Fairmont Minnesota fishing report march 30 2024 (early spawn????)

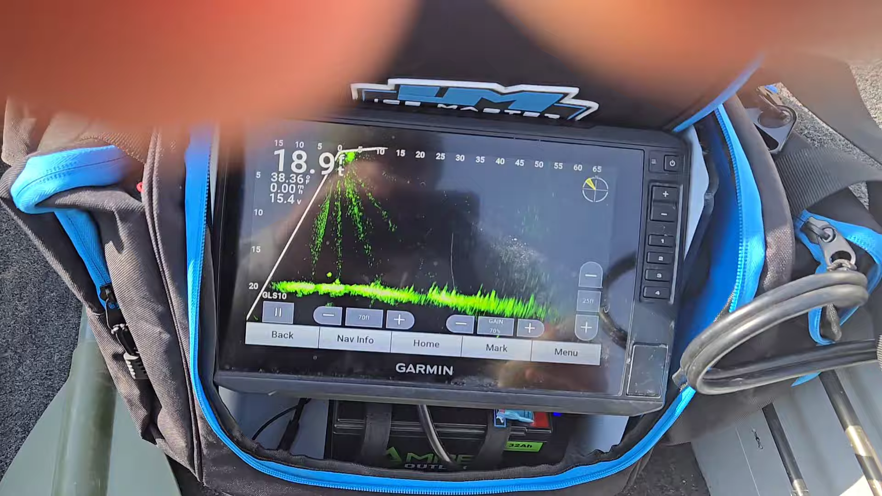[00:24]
Okay, we are in 19 foot of water. Well, there we go, 19, there we go.
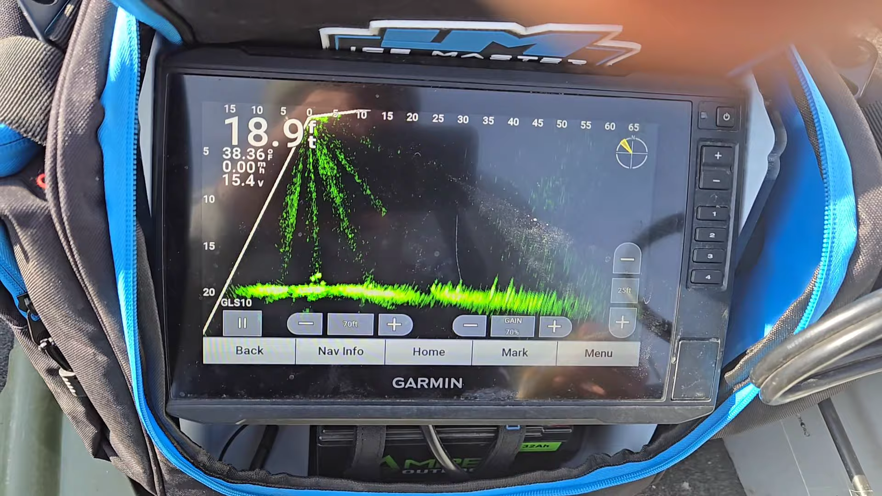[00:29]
On screen: depth 18.9 ft
Come on, Garmin. 38 degrees is the water temp, so that's how much it's gone down. You know, pretty much stayed the same since last time I was here. So there we got fish on the bottom again, deep water, but finally got one taker here, so we're gonna keep at him.
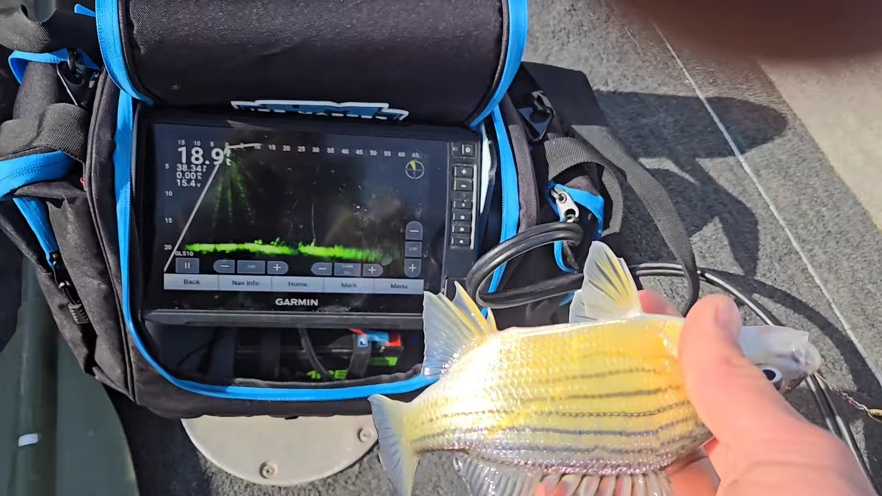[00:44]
Not a bad one.
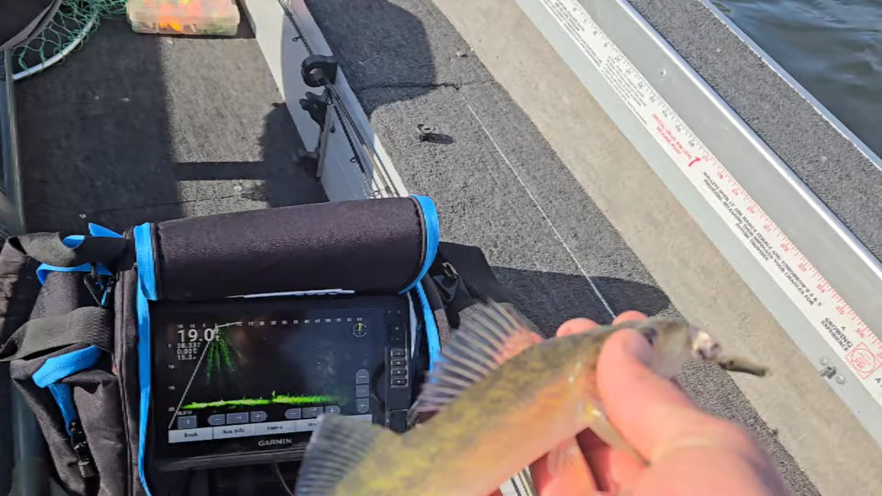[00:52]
Just a little guy, not trying to catch him. That was an accident, but he's gonna go back.
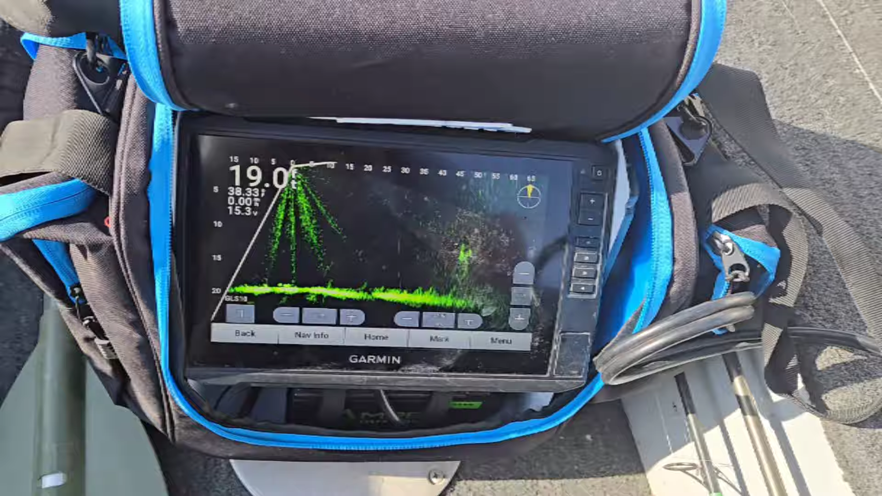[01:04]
But little walleye, nice surprise, but still in that same spot, and the fish are kind of sitting there, but they're starting to get active, so we're gonna sit on them for a while, see how many we can put on in the boat.
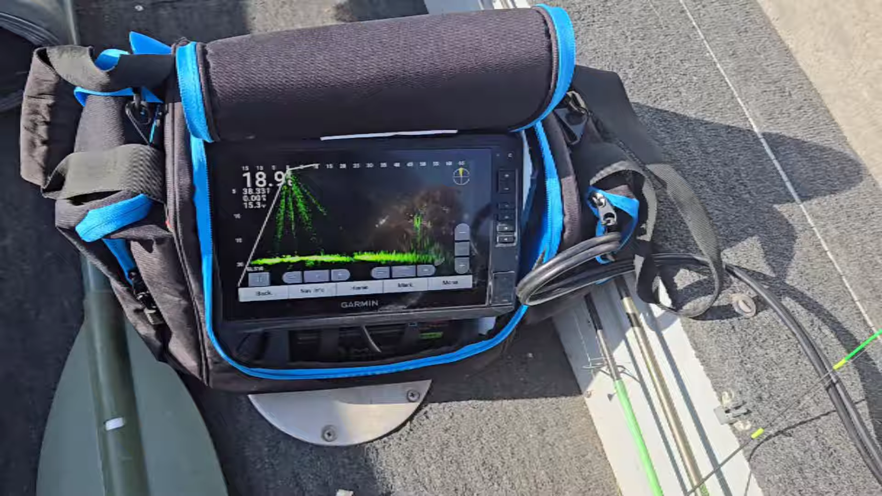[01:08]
Size is getting better.
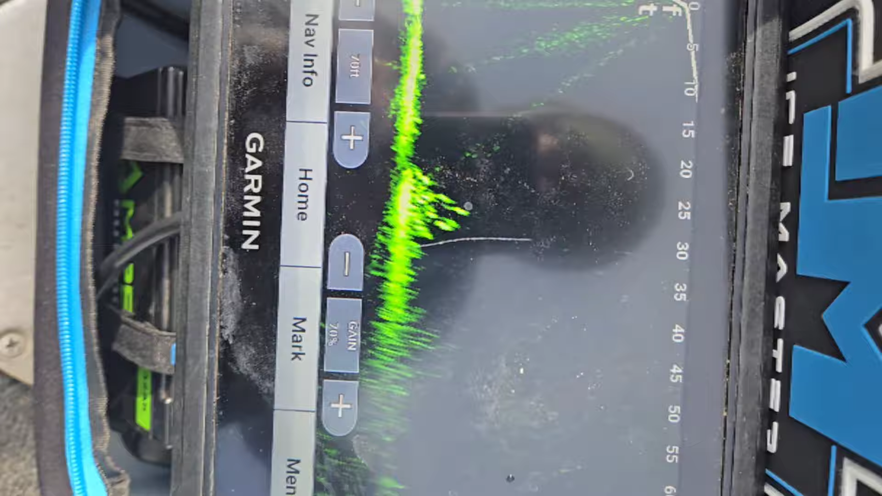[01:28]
Found them. Nice perch here. Gonna put him back, but kinda nice to see two different species other than yellows out here, but still a deep water.
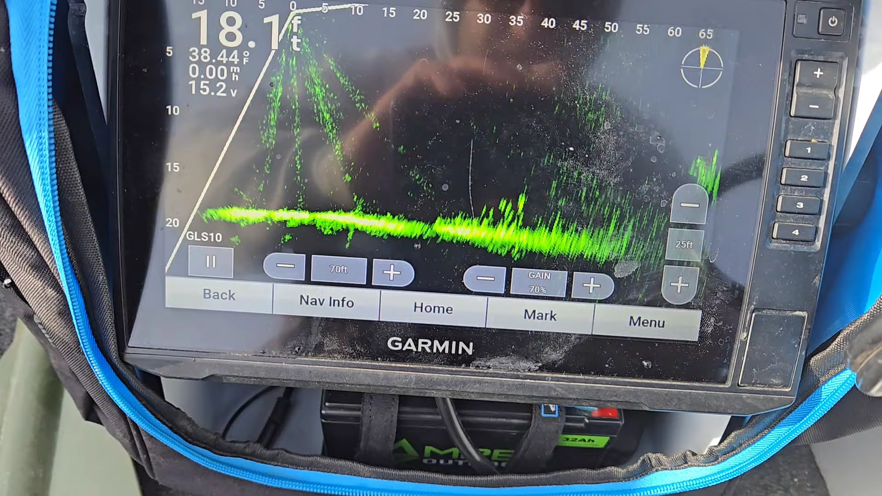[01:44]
On screen: depth 18.1 ft, water 38.44°F
But look at those fish out there. Man, they're schooled up pretty heavy here. You can see that at 35 foot and it goes back to 65. I might try to do the little corking here in a second, see how that goes.
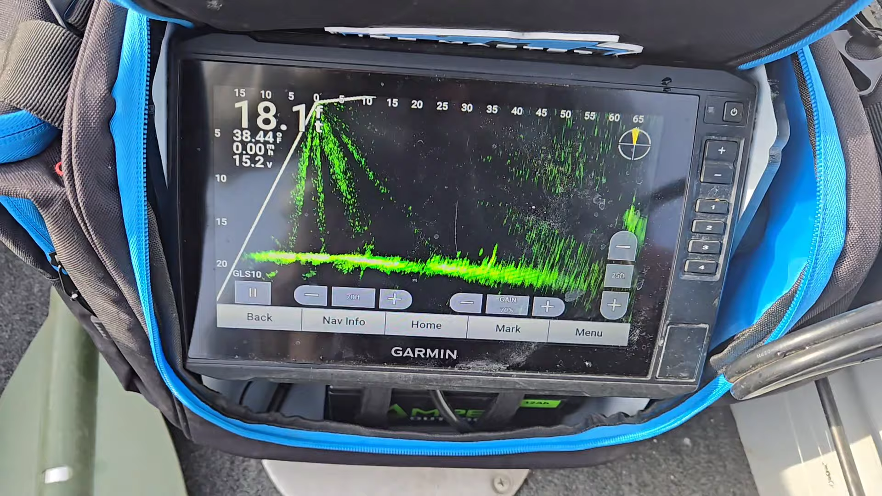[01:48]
On screen: water 38.4°F
So stay tuned. Nice perch, gonna put him back. Well, guys, 17 foot of water.
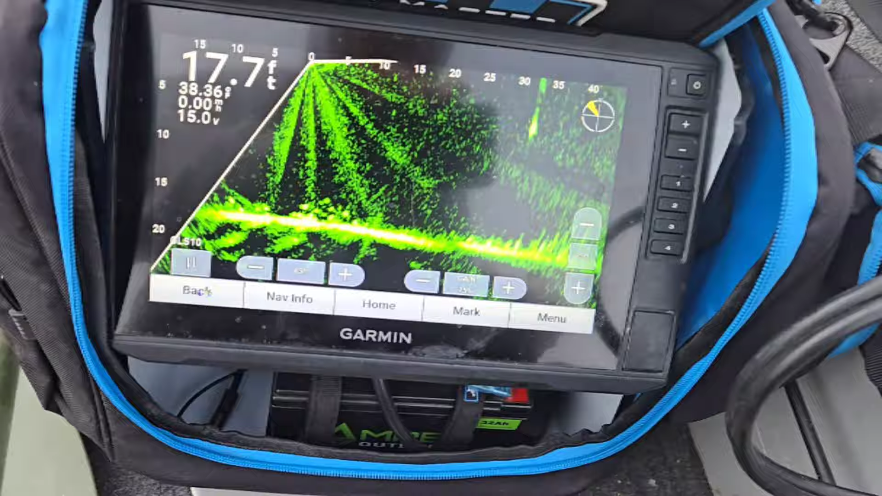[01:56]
On screen: depth 17.7 ft
Look at all them fish down there.
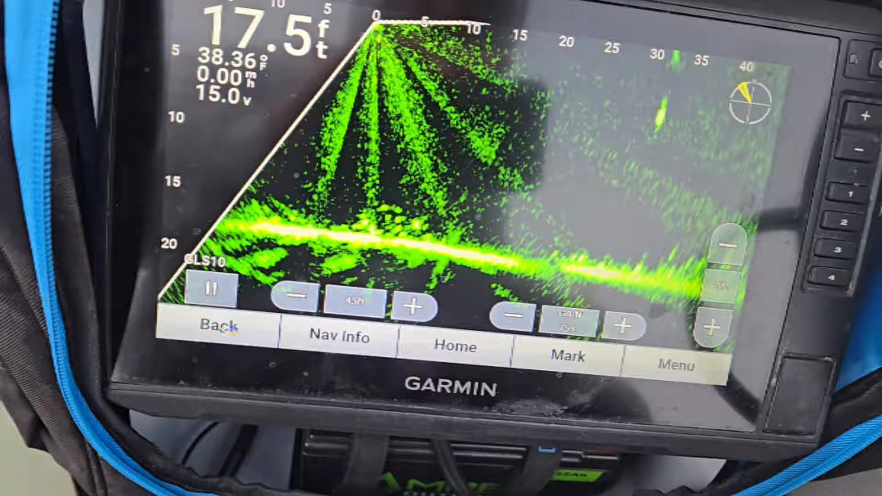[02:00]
On screen: depth 17.5 ft
Man, look at this tank. Oh yeah.
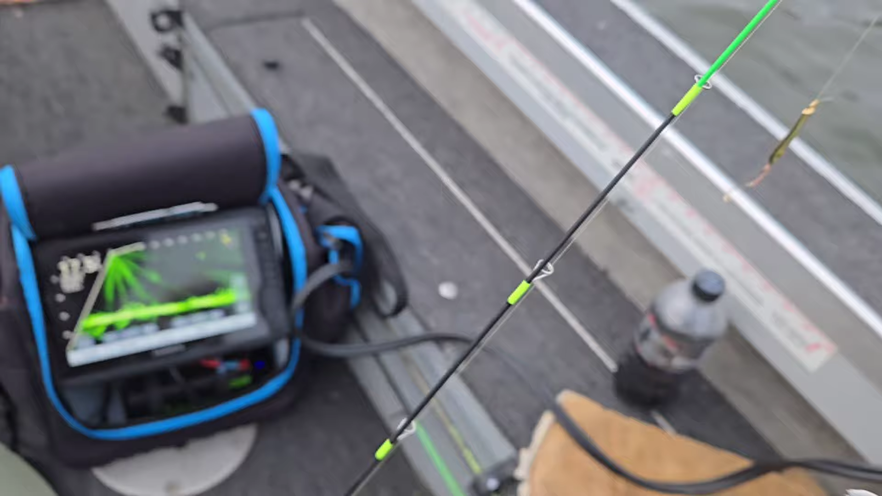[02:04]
Ice rod's the ticket again. Minnow head with the pilkey, gold pilkey, if you can see it there. That's what's getting it done, guys.